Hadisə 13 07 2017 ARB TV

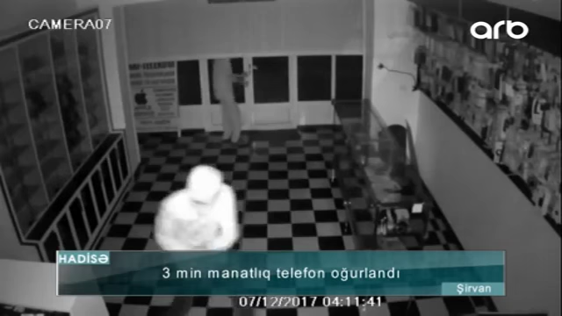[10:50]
Şirvan sakini 30 yaşlı Akşin Babayevə məxsus mağazanın qapısını metal alətlə aşaraq içəri daxil olan 4 nəfər şəxs oradan ümumi dəyəri 3000 manat olan 12 ədəd mobil telefon götürüb. Oğurluq hadisəsinin necə baş verməsi isə mağazaya quraşdırılan təhlükəsizlik kamerası tərəfindən qeydə alınıb. Faktla bağlı Şirvan polisi tərəfindən araşdırma aparılır.